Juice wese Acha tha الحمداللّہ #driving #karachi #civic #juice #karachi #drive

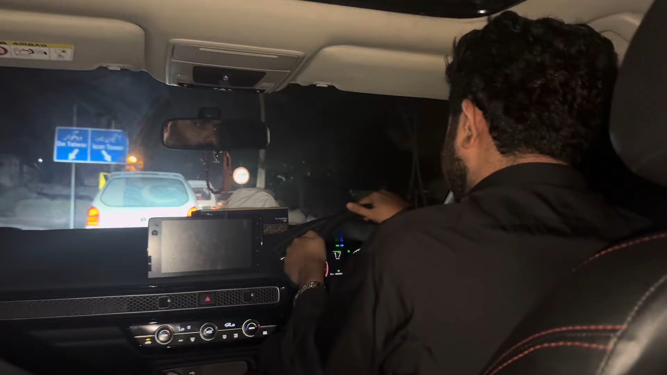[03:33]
दो तलवार का नीचे आइकन टावर का तीर नीचे है, रेम 50 मीटर।